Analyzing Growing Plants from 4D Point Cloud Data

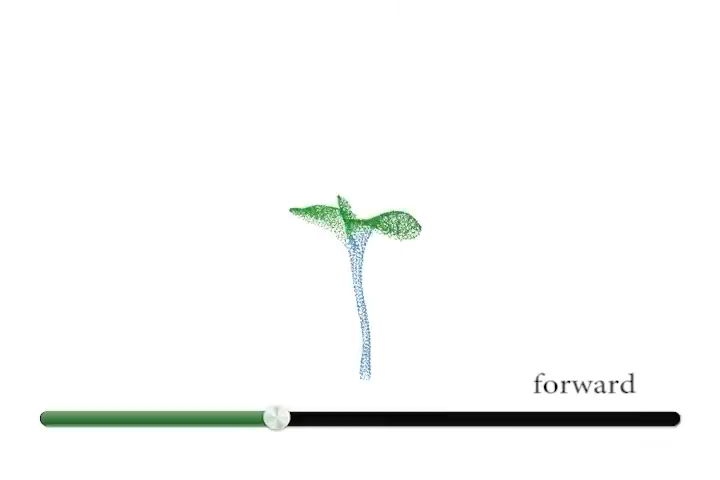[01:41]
Step forward through all the frames, detecting strong evidences that an event has occurred in the past, and then step backward to correctly locate the traces of the spatiotemporal event.